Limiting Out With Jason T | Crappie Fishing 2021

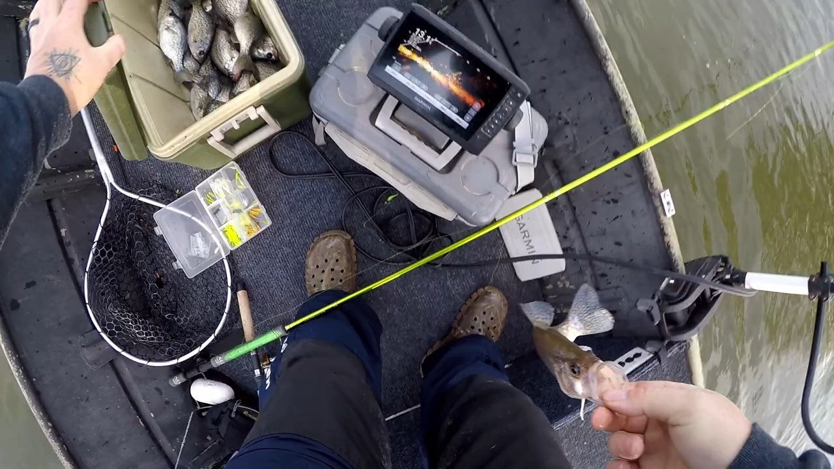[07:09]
Yep. All right, let's pick it twice. Now we're at 17.